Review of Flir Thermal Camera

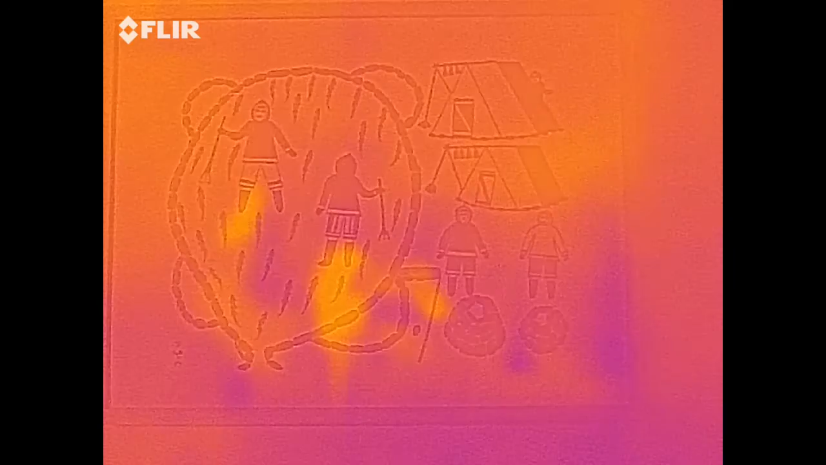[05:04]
But then this image that you can see, the painting, beneath the glass, that, you wouldn't be able to see that otherwise.
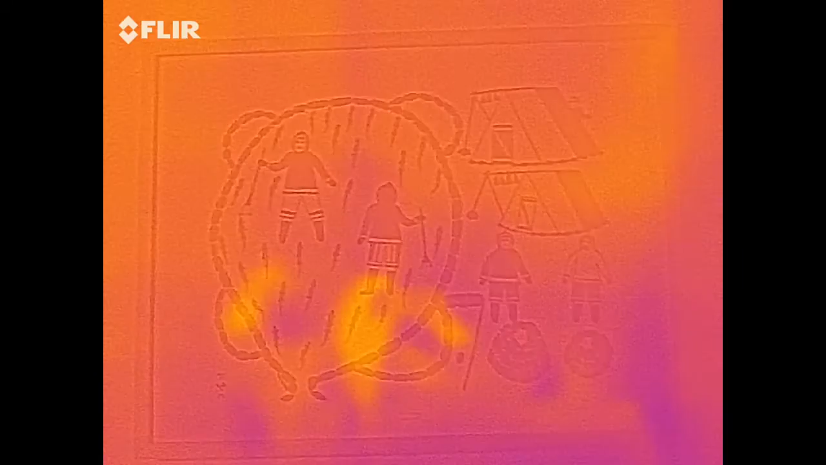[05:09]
So, it really helps to be able to, um, identify exactly what you're looking at.
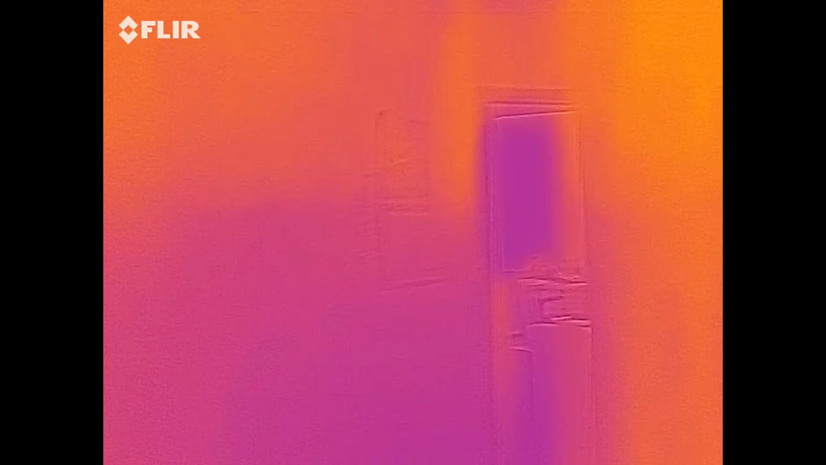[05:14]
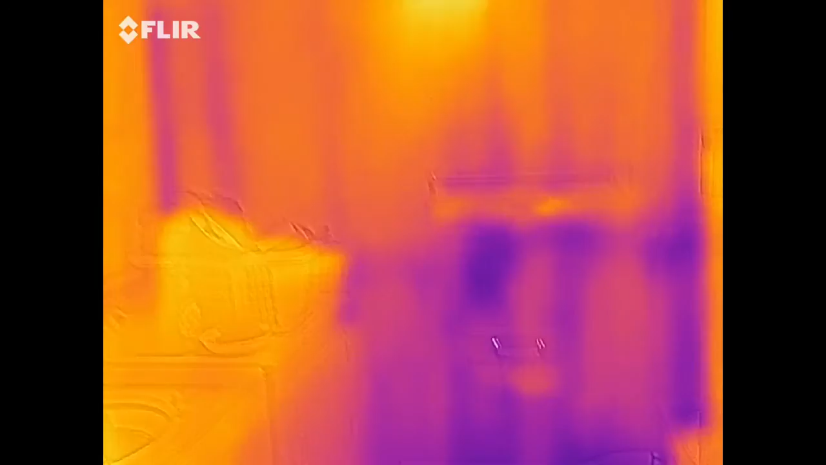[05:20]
This is the back, uh, back bathroom. This is, obviously, the outside wall. And then, like, the wall where there's an apartment beside us, as you can see, doesn't have, it's not, well, no one lives beside us.
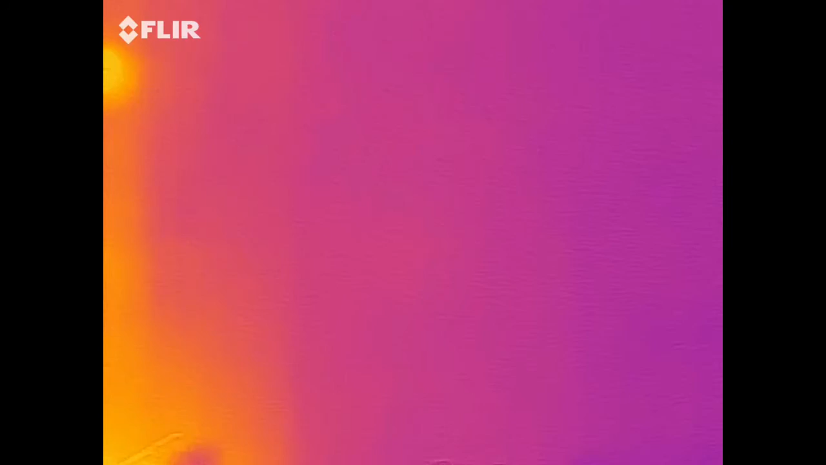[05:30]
So, it's obviously not heated, so it's a little colder than some of the inside walls.
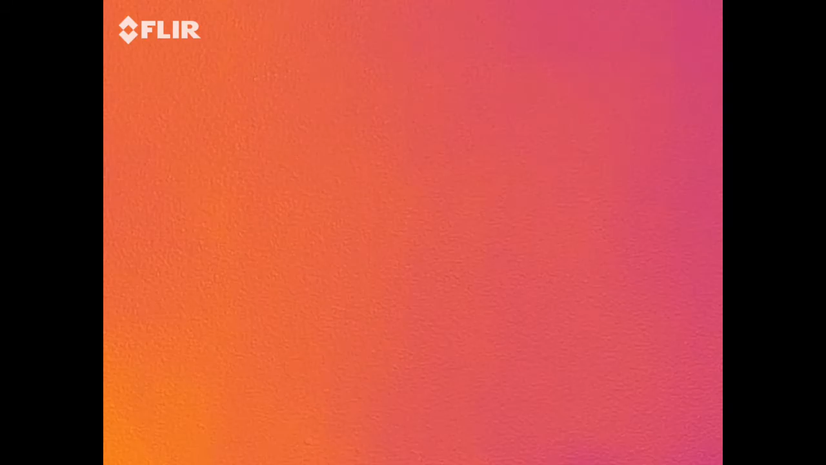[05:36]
But, compared to the outside walls, the insulation is a lot better.
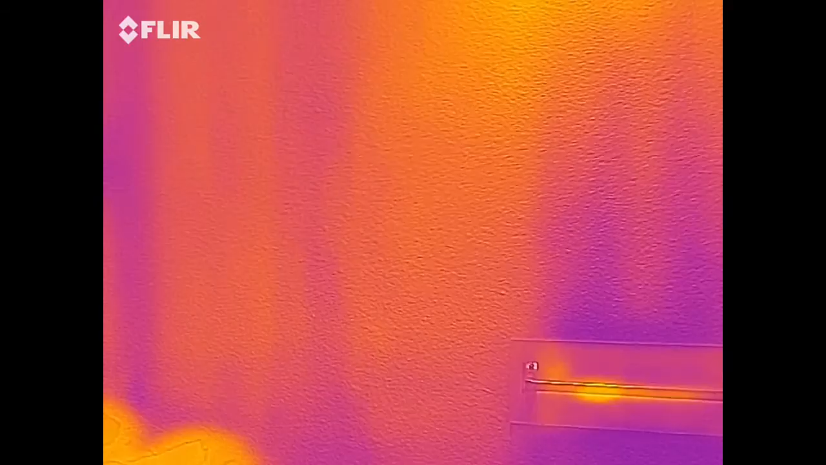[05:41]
That might just be, also, because, you know, it's colder outside than in the adjacent, right? So, and then that's our water heater.
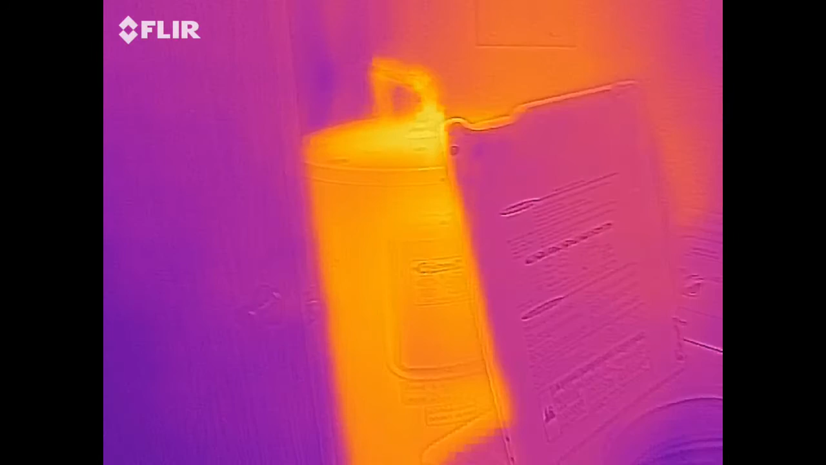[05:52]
So, we would expect it to be, uh, you know, warmer than the surroundings.